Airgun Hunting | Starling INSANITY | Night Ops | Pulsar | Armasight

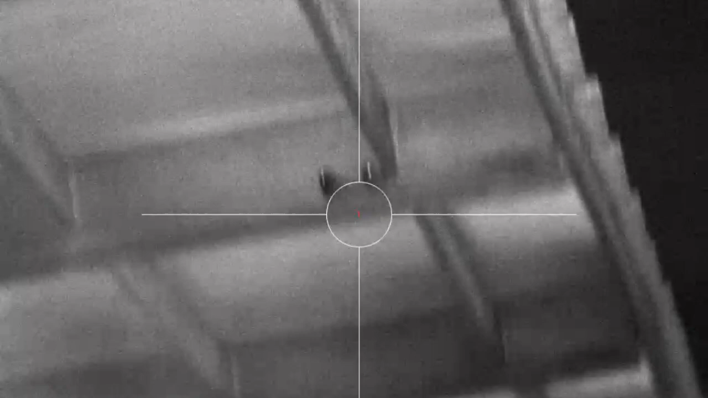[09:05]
Well, they're all coming up like that.
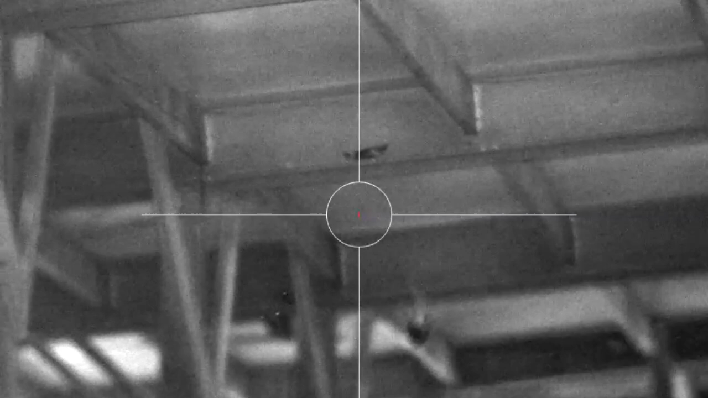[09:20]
They'll go to the next one. Alright.
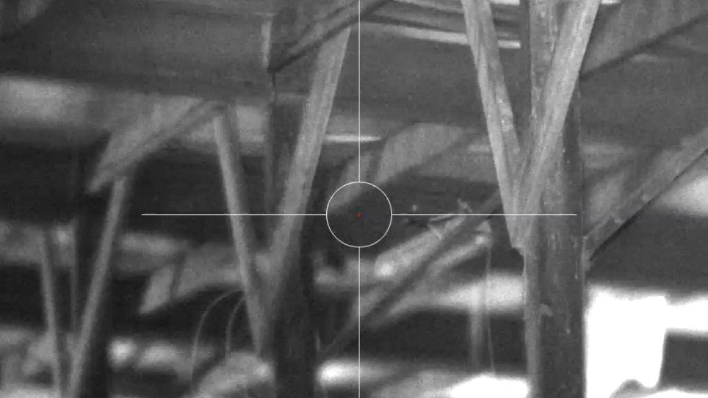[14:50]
Done. Uh, we were under the one. Oh, okay. I killed him though. Yeah, you did.
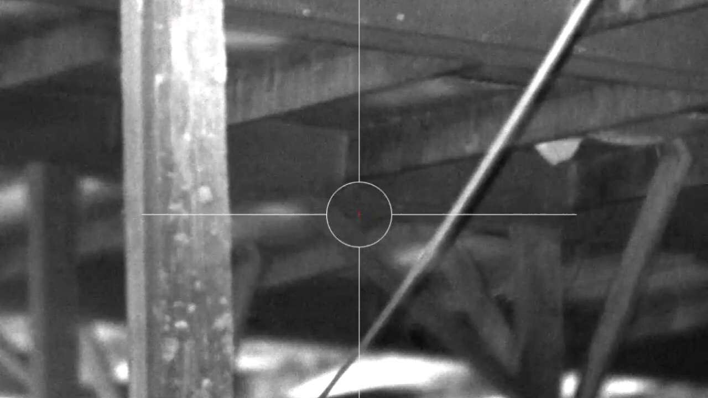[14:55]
I've seen that one.
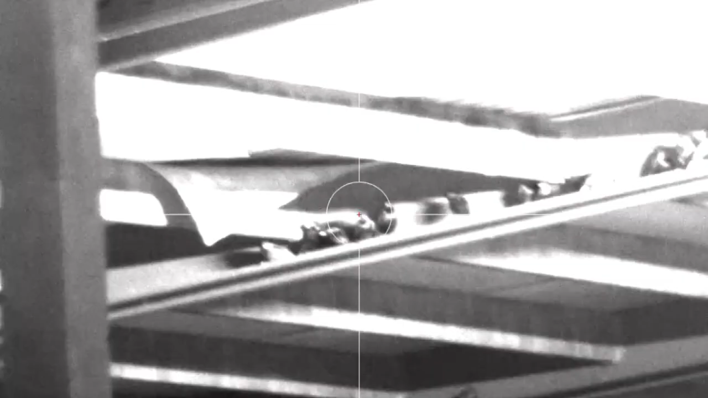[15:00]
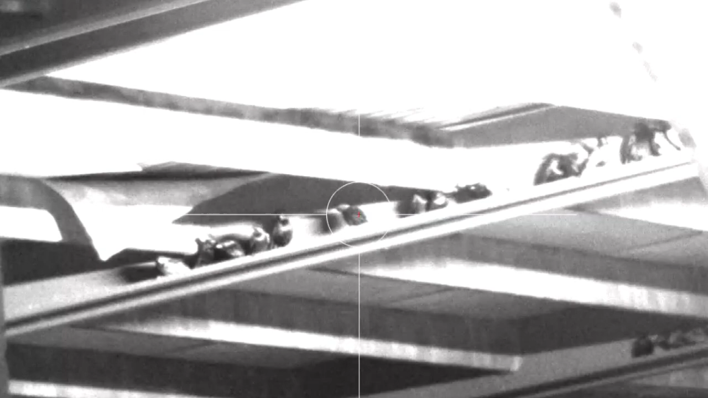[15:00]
Yeah, I'll take him. Ready? Done. Yup.
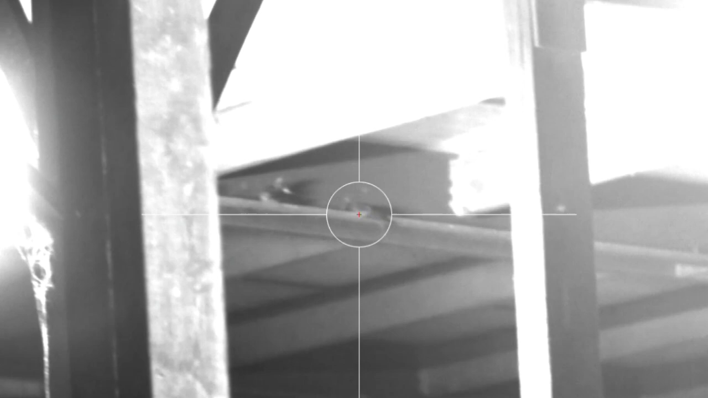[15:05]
That one is just splattered. His thirties.
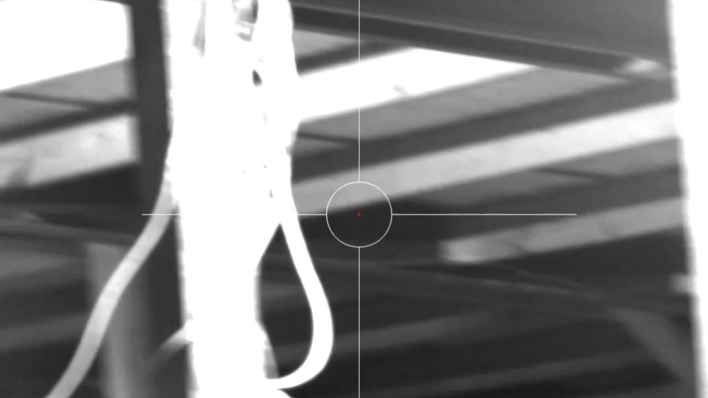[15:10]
Oh, his thirties. Oh. He's just hung up there.
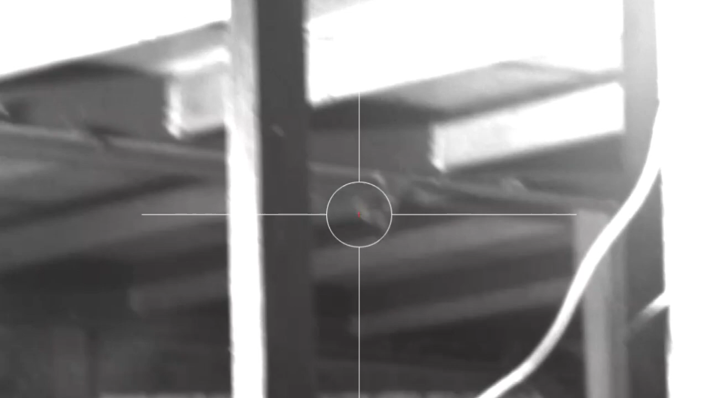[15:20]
He's hanging like a bat. Oh, yeah. Oh, here he went.
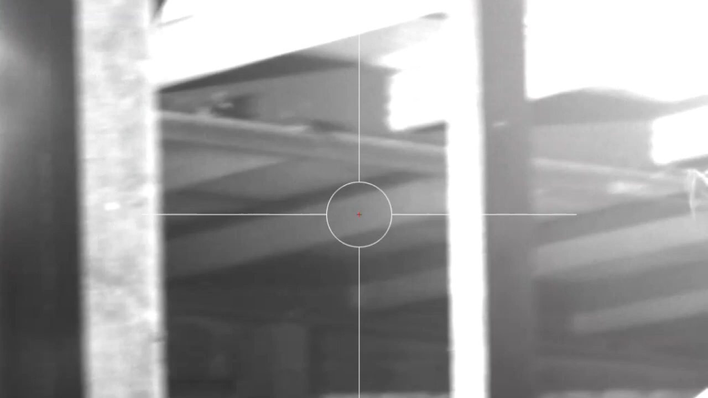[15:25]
Yeah, like I said, this is crazy.
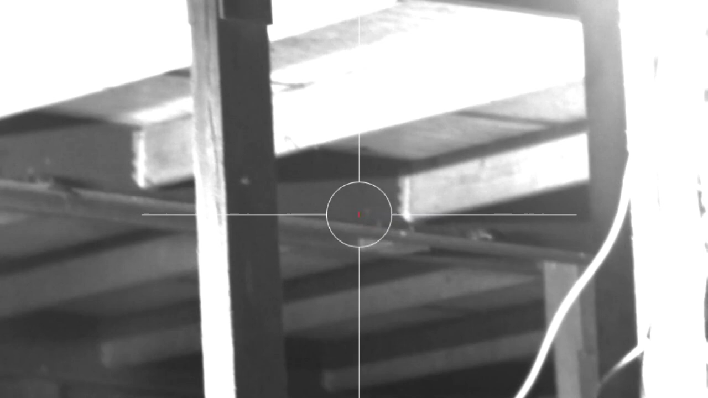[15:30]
Yup. I'm done.
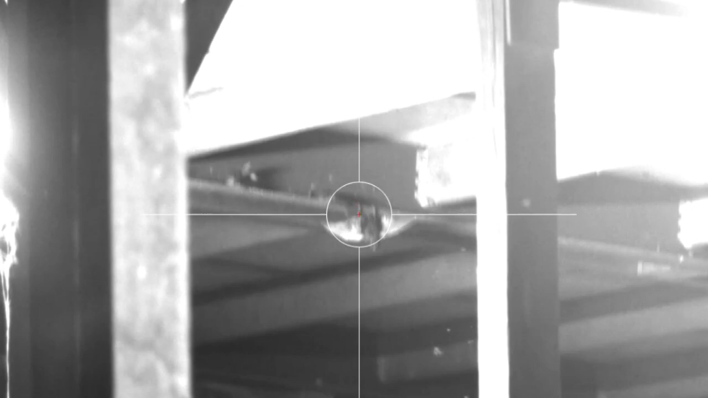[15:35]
Oh, he's hanging like a bat. That one perched just to the right of hit.
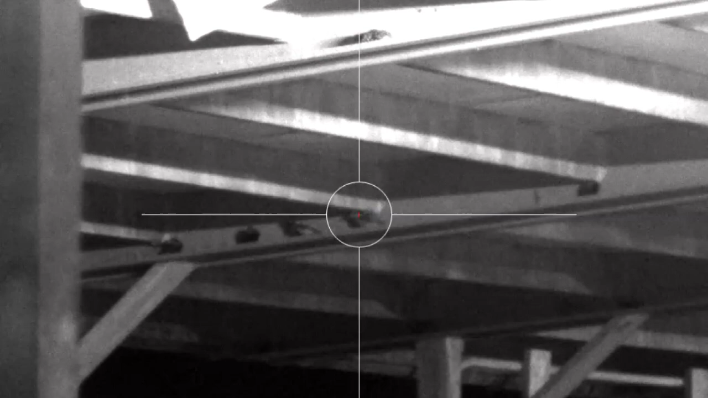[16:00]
Oh, my God. You can see the rounds. Yeah.
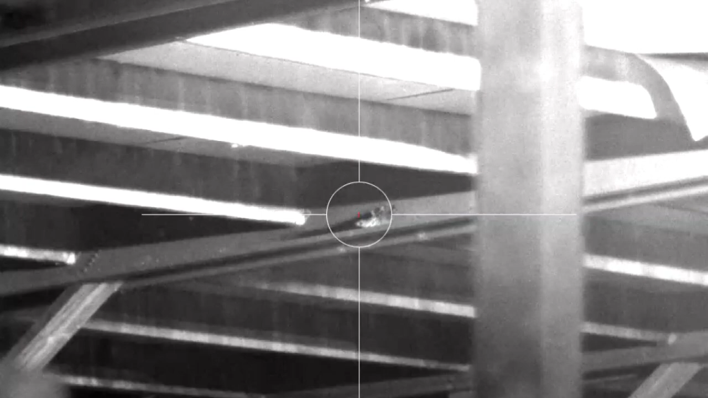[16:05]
Oh. I'm going to shoot him in the head again.
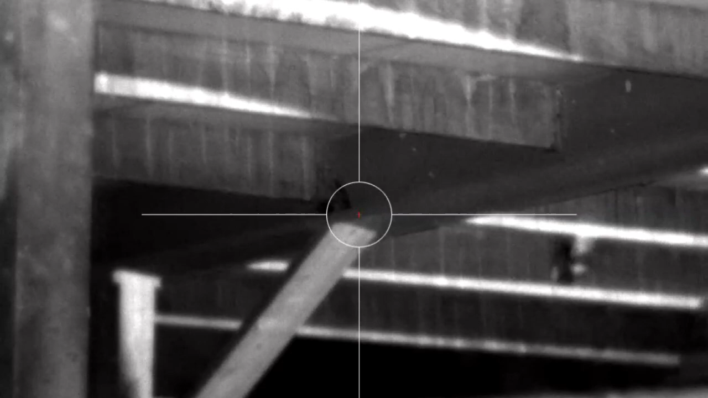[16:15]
Oh, crushed him. Dude, this is cheating.